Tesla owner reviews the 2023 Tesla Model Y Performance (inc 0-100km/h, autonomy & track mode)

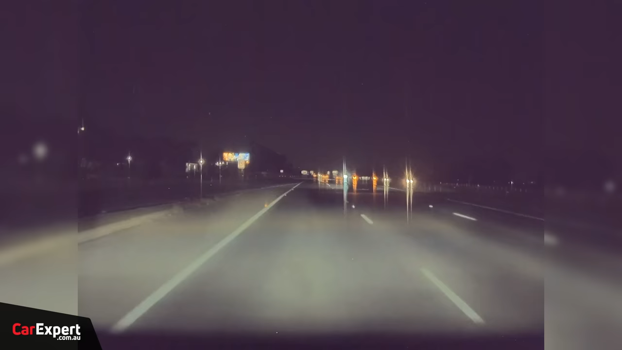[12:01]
So, once you've done driving, you can actually pull up all of that footage as well and download it if you need to. Other functions you have here, they store all of your favourites down the bottom.